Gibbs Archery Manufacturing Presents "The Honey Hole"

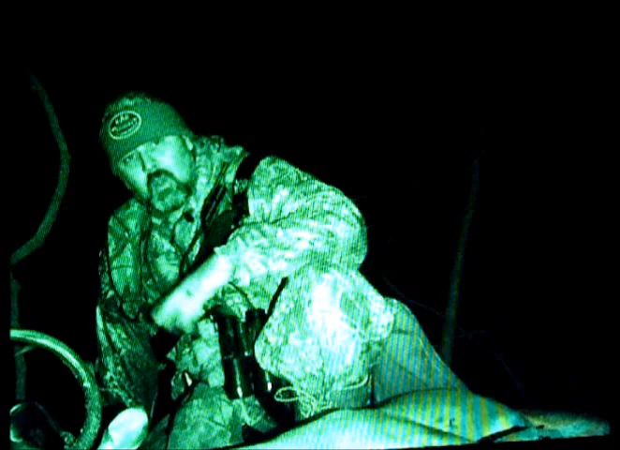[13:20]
I just come into my stand, walked down the logging road where I thought that, where he laid down yesterday in the video, and he never moved. He died right here. And he is a stud to death.
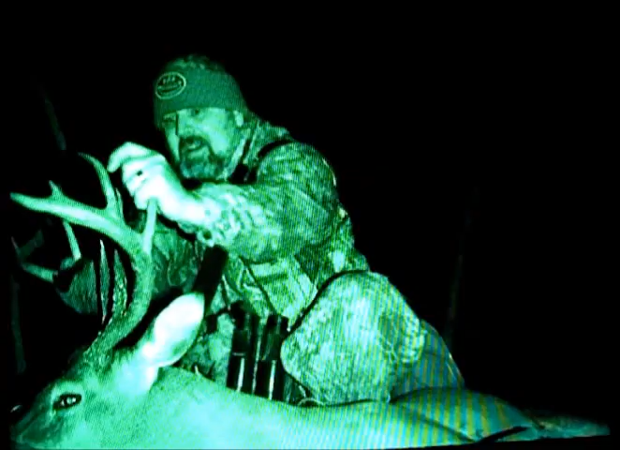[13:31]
Oh, a big 9 point. Nice 9. And he has some mass to him. That's one of the most massive, thick antlered bucks I've killed. The biggest one I've ever killed in Arkansas. And I don't know what he'll score, you know. Probably about 130 inches. Maybe a little bit more. He's got a really strong main beam on this side, but it don't really matter to me. This is a trophy of a lifetime for me, and I look at everyone that I harvest like that.